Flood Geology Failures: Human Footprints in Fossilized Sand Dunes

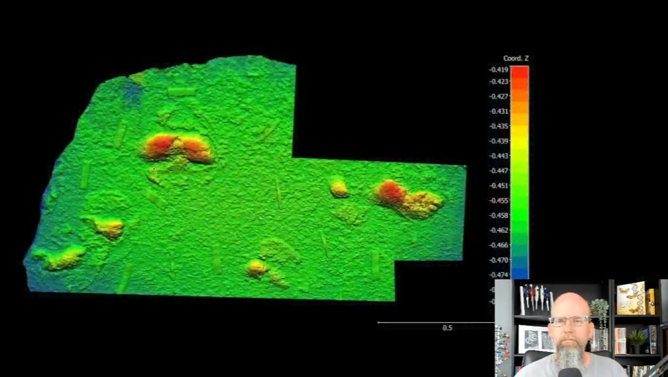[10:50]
I forgot to show, this is a picture of a scan of the roof of this particular cave, showing the depressions of the foot.
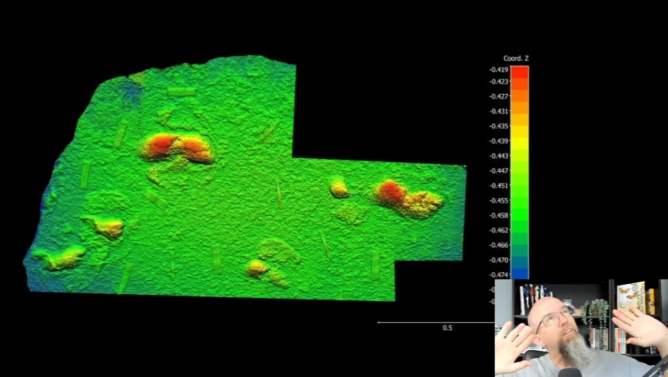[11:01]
Because, of course, this person didn't put their feet up inside a cave, right? They walked over a sand dune, and they compressed the sand, and then that compression then pushed down into the sand layer that was below it.
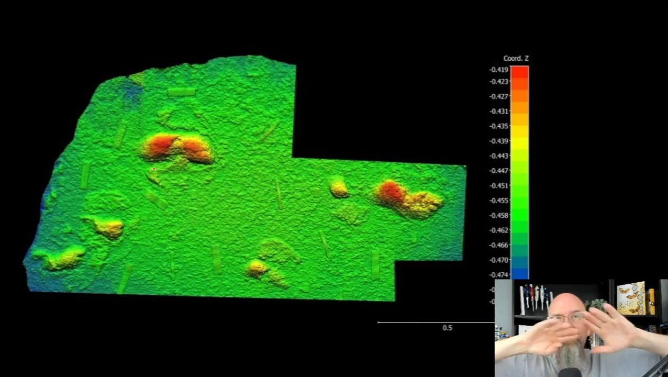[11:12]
And so now that it's eroded, you see these little, the bottoms of the feet, basically, on the surface of the, sorry, the roof of the cave.